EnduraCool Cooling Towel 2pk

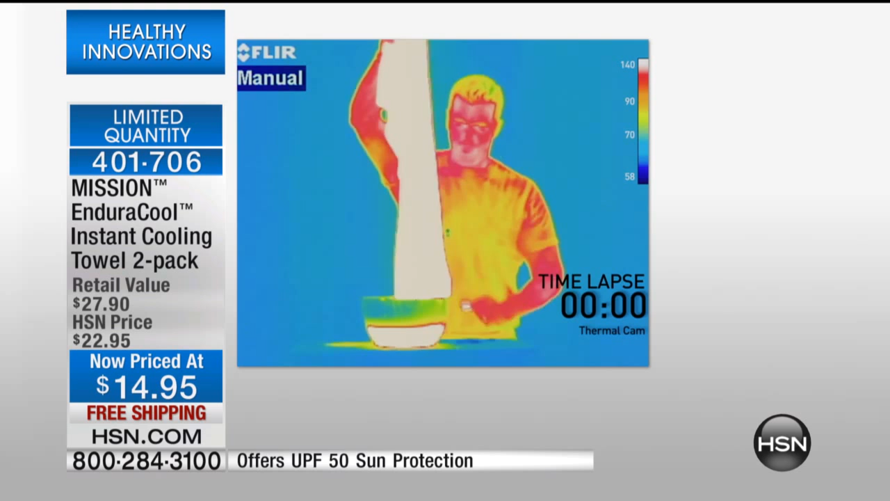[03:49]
Oh, here's a thermal animation that we're showing you exactly what's happening. Yes. So here's what happens is the water is hot, and the white is hot, and as soon as it gets to blue, it's gonna be absolutely cold, and that is what you want.